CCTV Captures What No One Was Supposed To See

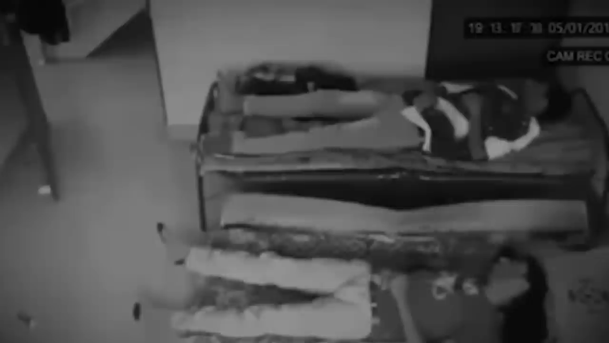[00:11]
Here are the craziest things captured on CCTV.
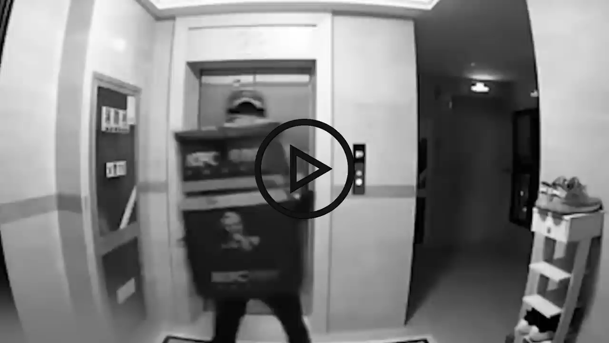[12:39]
Wire Delivery Boy This delivery boy did what was never expected.
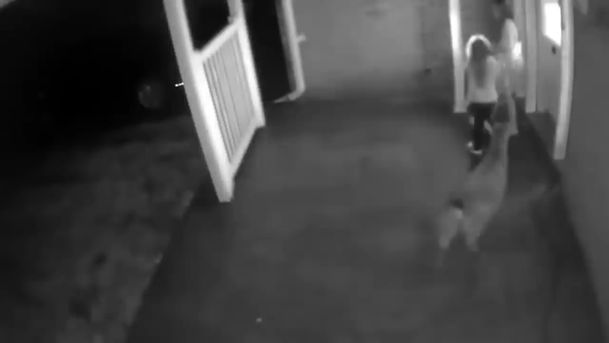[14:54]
Horrified with shaking legs and arms, these two young girls searched for the beast right in the middle of the night. And this happened. Peek-a-boo. I see you. And that's what we called Think of a Devil. And the Devil is Here. Both of them freaked out when they saw the spooky animal right behind them.
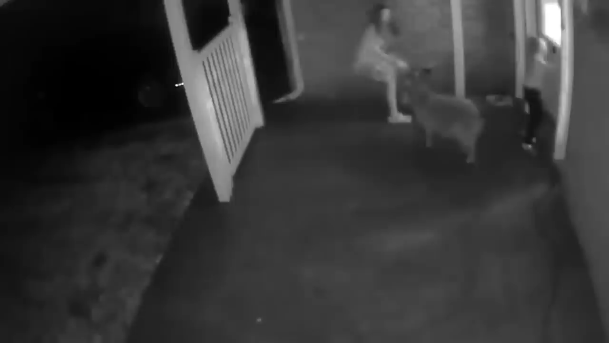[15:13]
Quickly ran inside the house, although the animal tried to chase them. But one of the girls pushed back the beast and somehow managed to lock the door.